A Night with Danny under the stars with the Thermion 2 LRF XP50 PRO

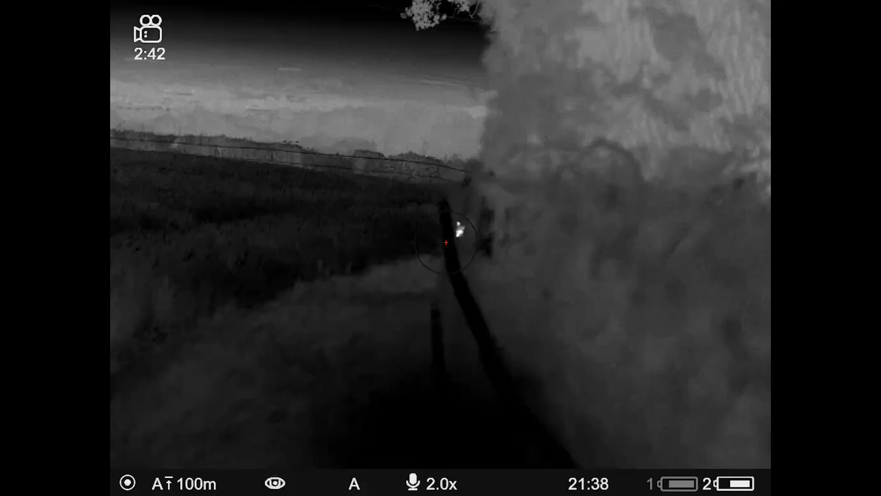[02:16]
dropped down into the farm where the lambs were, had a look over the fields, nothing, just scanned to my left. I didn't have my spotter with me.
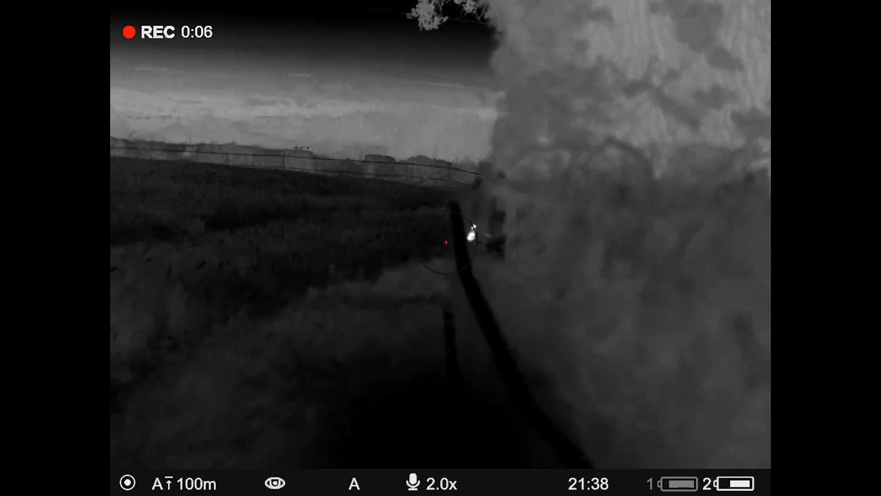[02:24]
I just had the rifle and just literally scanned to my left and there was a fox about 30 metres up from me on the left.
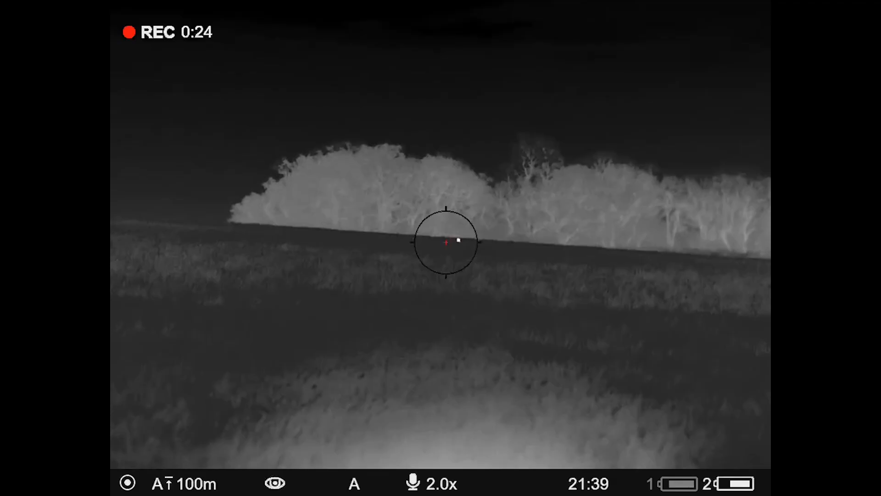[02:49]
a rabbit in its mouth that was running through the grass.
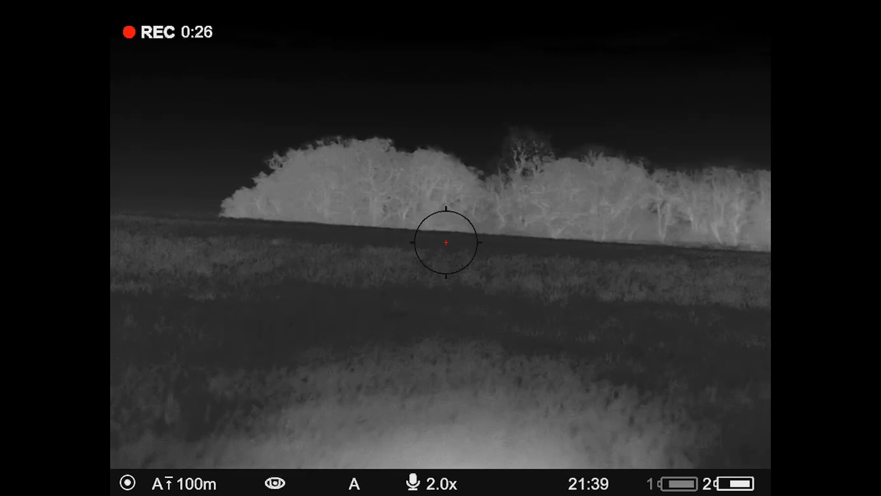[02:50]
So, anyway, I gave it a couple of seconds and squeaked and see what the reaction was and see if it was scurred or spooked from the squeak in the previous one that was shot.
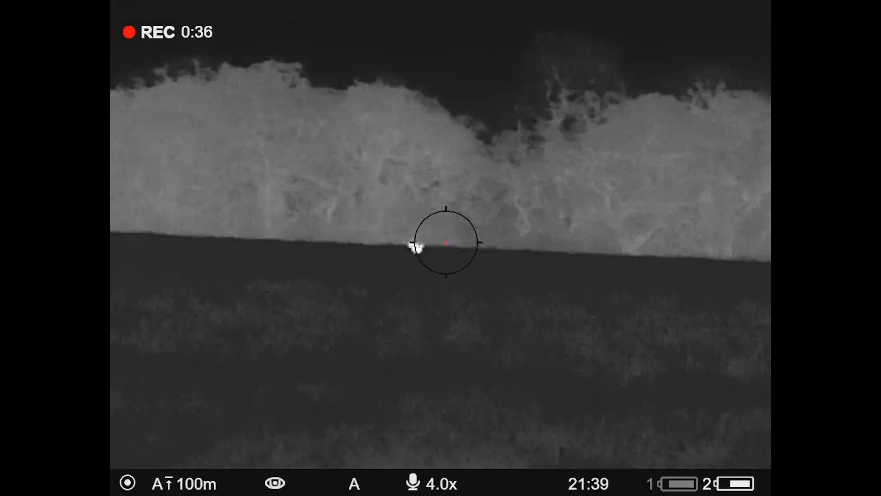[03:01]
And, nope, sure enough, in it came, barned it in, bold as brass and then put that down.
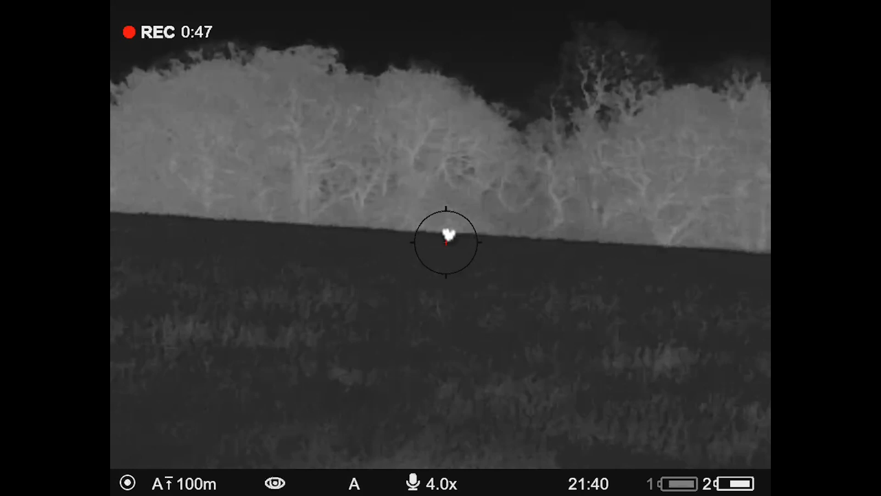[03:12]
The first one was on x2 magnification. It was that close, it didn't touch the magnification. And the second one, just for a bit of, you know, I had a bit of security and I put it out. It was about 80 yards. I have to go and find it in the morning because it's in the long grass and I can't find it.
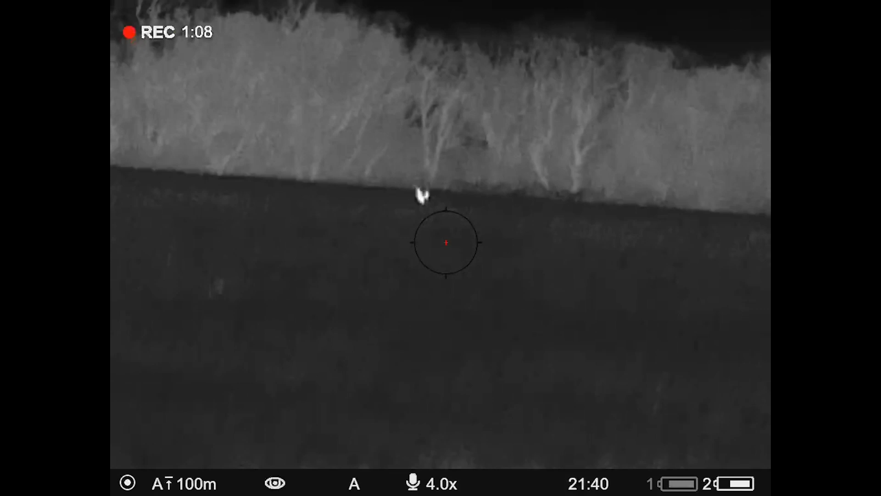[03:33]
So, yeah, it'll be a so successful night and I think it's the shortest night I've been out foxing and within 20 minutes I had two and then I'm back now by the fire,